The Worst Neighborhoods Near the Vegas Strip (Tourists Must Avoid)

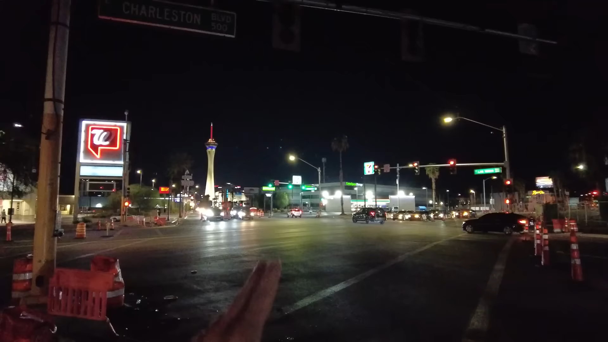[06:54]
The other part to keep in mind too is as you look down this way, you can see it's, you know, towards like the Strat, towards, you know, most of the big hotels, casinos on the Strip.
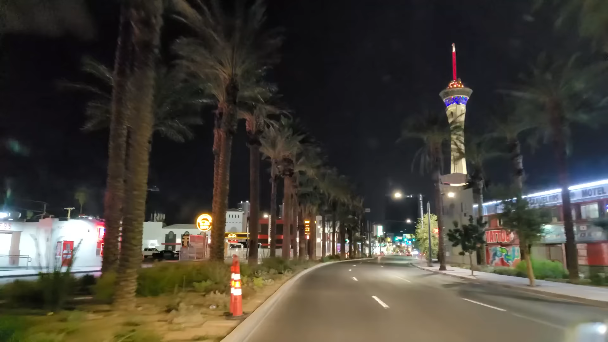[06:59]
You can see it's somewhat lit.
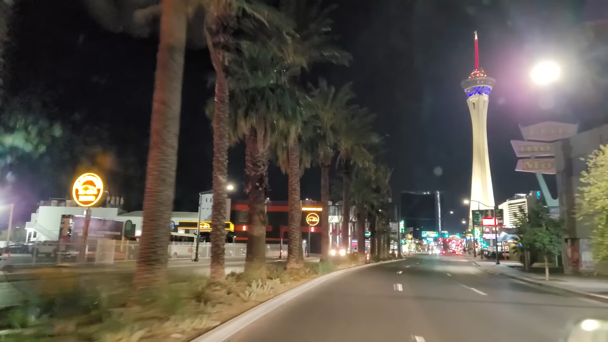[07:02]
You can still see some of the lights and stuff from here going south.
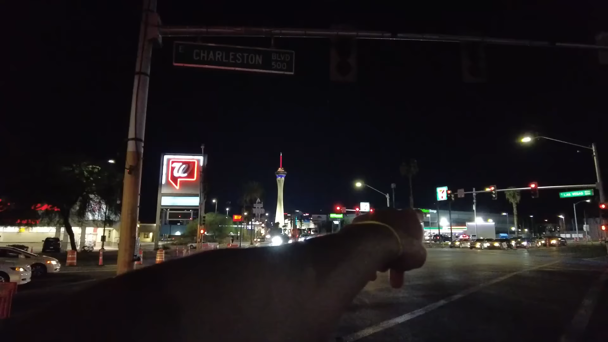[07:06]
The 7-Eleven is pretty well lit as it needs to be. But across over this way, you have this Gateway Motel here, which does not have a good reputation.